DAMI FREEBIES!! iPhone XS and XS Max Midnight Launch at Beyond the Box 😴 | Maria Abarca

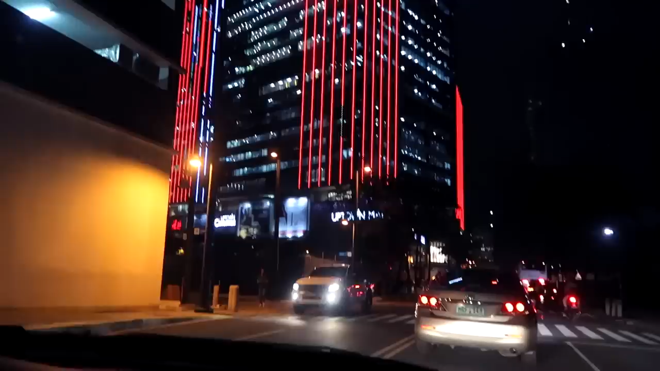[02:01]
Andito na kami! Kita niyo ba yan? Uptown Mall. Ang tanong, umabot ba tayo?